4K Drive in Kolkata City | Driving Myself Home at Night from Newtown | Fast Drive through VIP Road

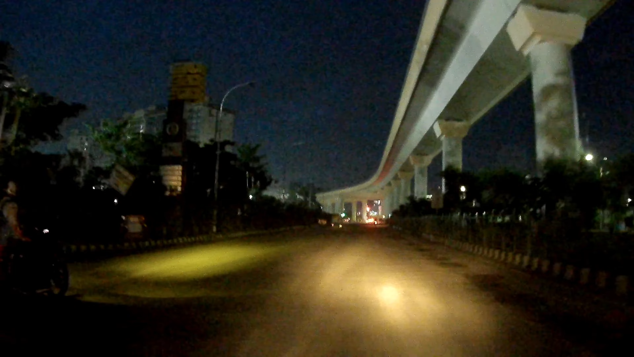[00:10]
এটা আমি অফিস ফেরত ড্রাইভিং করতে করতে গিয়ে ভিডিওটা করলাম। অ্যাকচুয়ালি নিউ টাউন থেকে ফিরছি টুয়ার্ডস ভিআইপি রোড হয়ে।
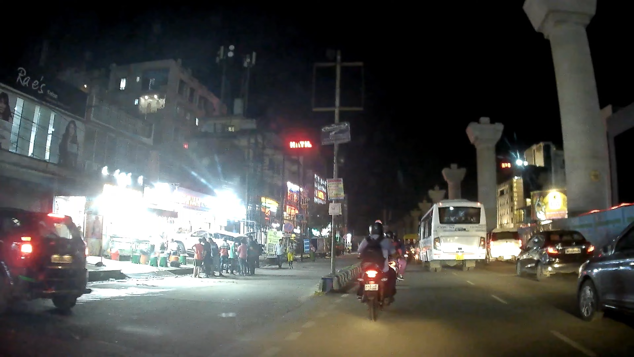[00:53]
অফিস বেরোতে এই রাস্তাটা ধরলে, নিউ টাউন থেকে এই রাস্তাটা ধরে আসলে ভিআইপি রোড অ্যাক্সেস করা যায়।
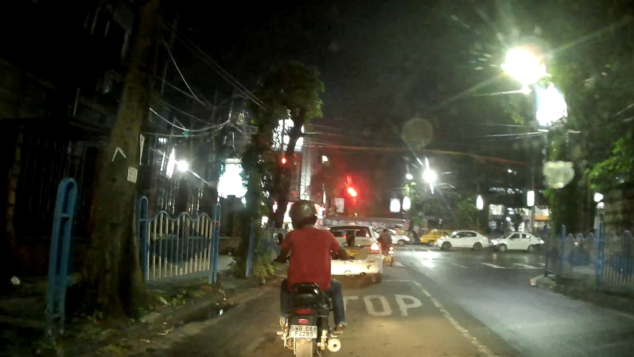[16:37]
ভিআইপি রোড, ভিআইপি রোড দিয়ে বাঁ দিকে নিয়ে আমার ডেস্টিনেশন কাপুরগাছির মোড়, আর 2 মিনিট।
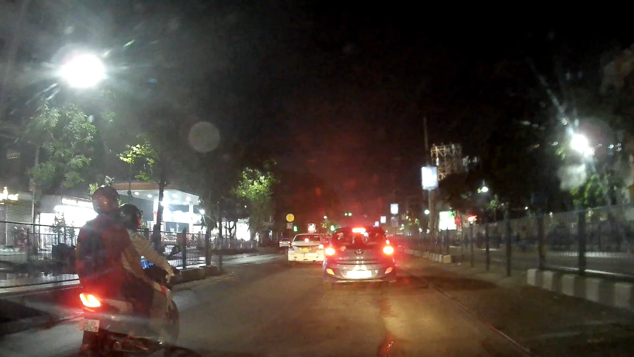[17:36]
এই ক্রসিংটায় অনেক কাল আগে প্রায় 2008-09 ঘটনা, টার্ন নিতে গিয়ে আমি আমার এক ভদ্রলোক আমার গাড়ির সামনে এসে পড়ে, গাড়ির পিক আপ ভালো ছিল লেগে গেল, বলে একটা বাচ্চা ছিল, বাচ্চাটা ছিটকে প্রায় 3-4 ফিট ঘুরে পড়ল, আমার উইন্ডস্ক্রিন পুরো